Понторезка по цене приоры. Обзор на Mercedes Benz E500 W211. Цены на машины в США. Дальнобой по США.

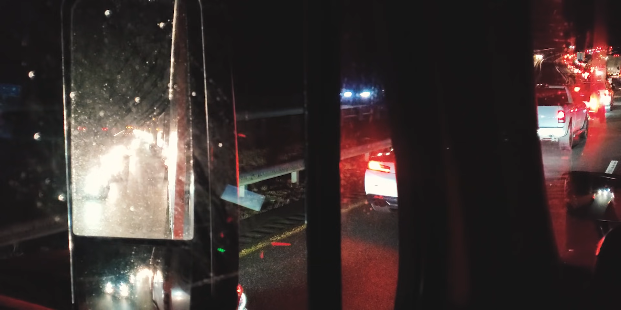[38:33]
Встали из-за аварии, впереди авария, зеркала грязные, но там тоже сзади уже машин подъехало очень много.
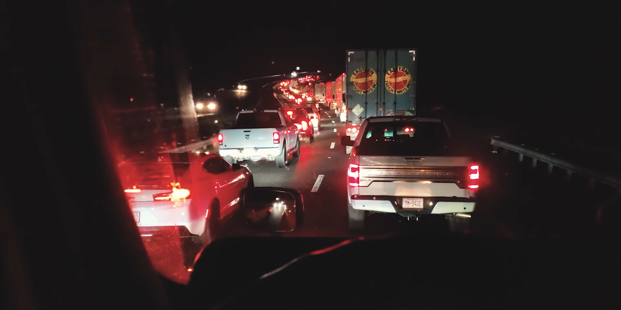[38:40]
Эх, сейчас бы рация не помешала бы узнать, что там именно случилось, если заблокирована, то какая полоса или вообще дорога закрыта, не знаю. Но Google навигатор показывает, что дорога открыта, просто пробка на полчаса.